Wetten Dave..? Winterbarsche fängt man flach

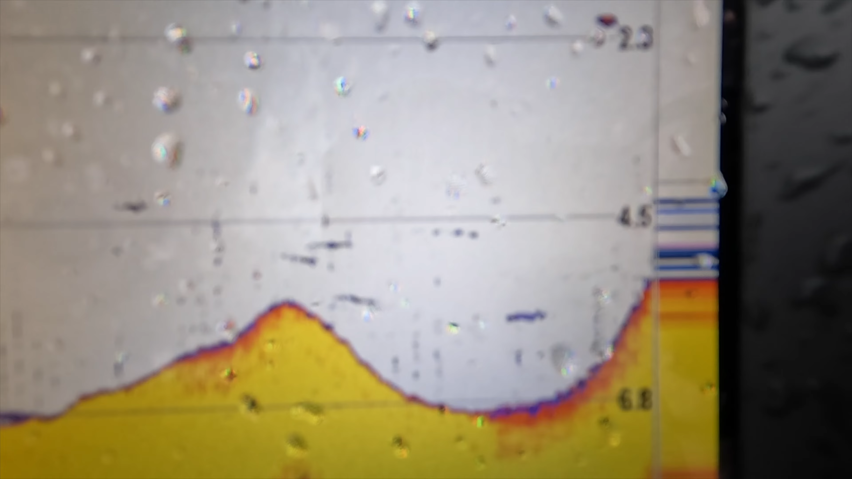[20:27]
Super. Geiler Fisch. Also hier zieht gerade unten Fisch durch.
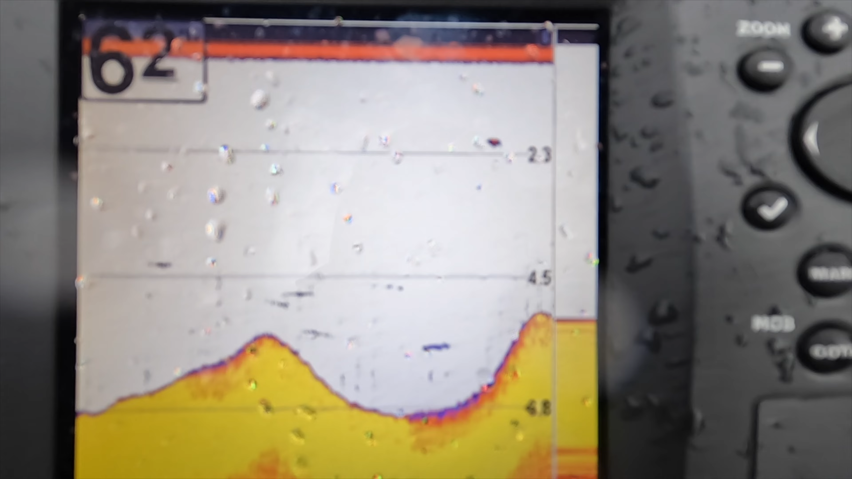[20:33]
Deswegen wechsle ich jetzt mal von einem flach laufenden Twitchbait auf einen Spinjig, um runterzukommen.
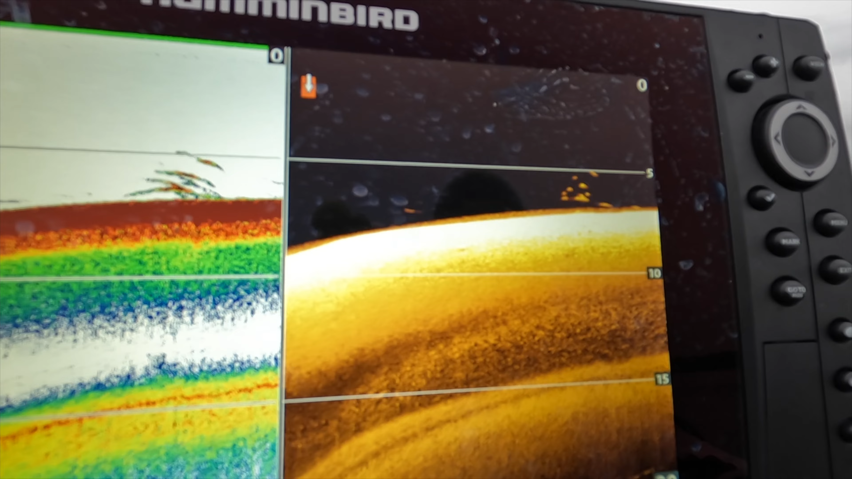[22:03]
Brutal. Hier steht Endvielfisch. Letzte Chance für heute.